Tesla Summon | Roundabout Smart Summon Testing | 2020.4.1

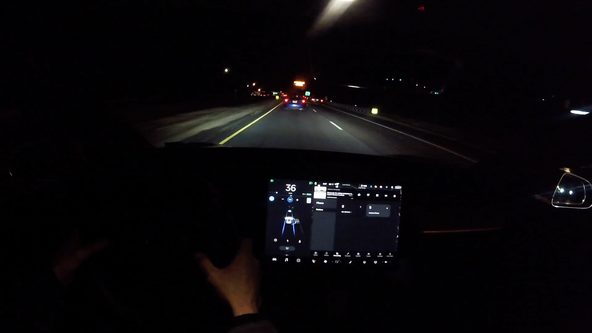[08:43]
Now there's one more thing I want to share with you guys before we go. While I was out driving testing the new 20.4.1, I did a scroll wheel reset,
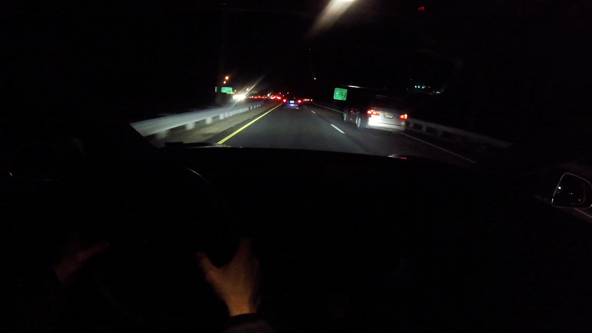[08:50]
meaning I held both of the scroll wheels until the touchscreen reset while I was in autopilot. And it was cool because I noticed that autopilot stayed on. So the touchscreen itself turned black, but the car was still driving itself, which I thought was pretty cool. Now I did a scroll wheel reset because I was having with the audio playing on the streaming music. But after the scroll wheel reset, it did fix that issue. So I'm turning on the light so you can see that like, yes, my hands on the wheel, but I'm not driving.
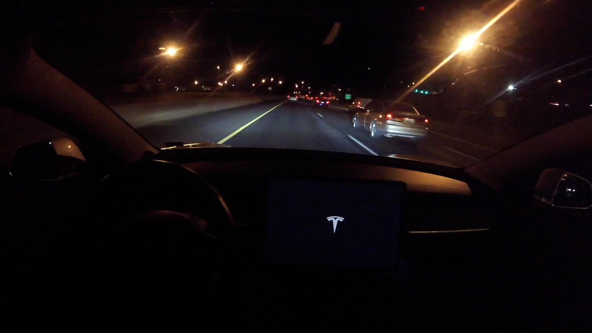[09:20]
We just got the Tesla T back on the steering wheel. And again, this is after a scroll wheel reset. So if you have an issue with your touchscreen, that's a good thing to do to simply reset the touchscreen kind of like turning your phone off and on. And here you go screen comes back on no camera tricks here. But we have two blue lines and a blue steering wheel indicating that we yes, are still in autopilot. So pretty cool if you're on a longer road trip, and you don't want to break autopilot, you can still do a scroll wheel reset if you're having an issue.